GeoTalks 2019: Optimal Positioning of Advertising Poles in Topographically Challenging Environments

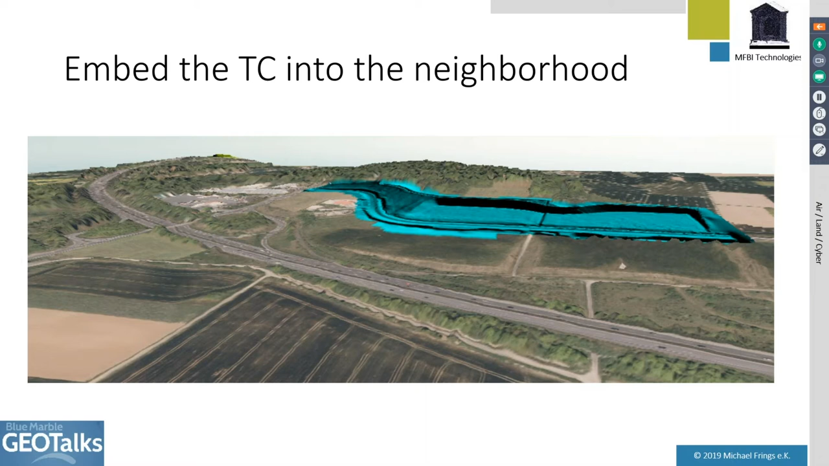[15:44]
and the rest is a 3D autophoto from the data that we bought from the government.
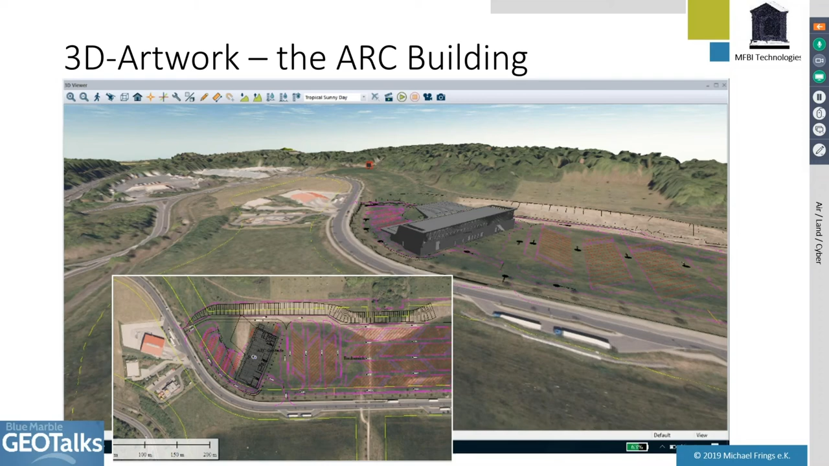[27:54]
So you can almost imagine, you can really imagine how the truck center will look like in the future. So concluding, for us, Global Mapper for now 2-3 years is the absolute core tool in our geo information service workflow.